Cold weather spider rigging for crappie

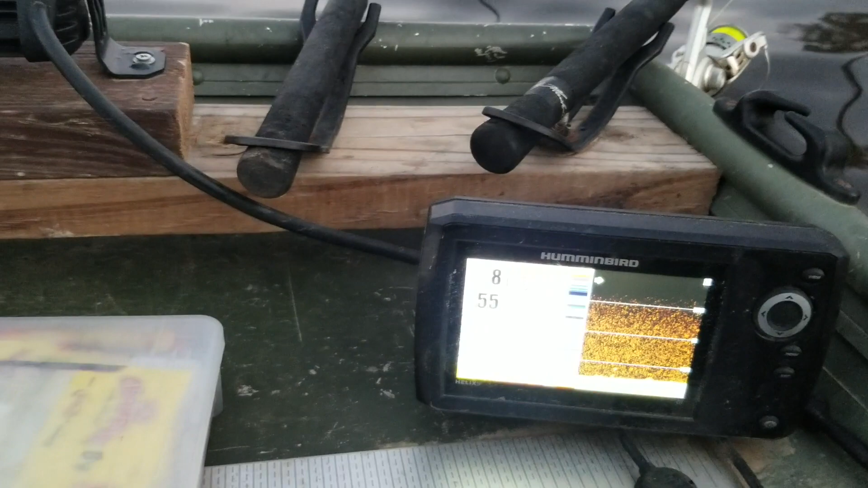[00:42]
eight nine ten foot got my rod set probably seven
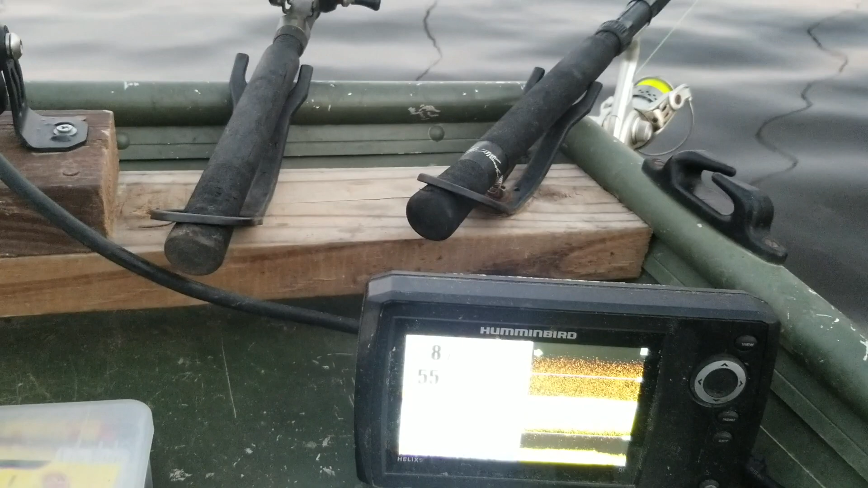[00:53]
or eight foot trying to pick up some big ones off the bottom but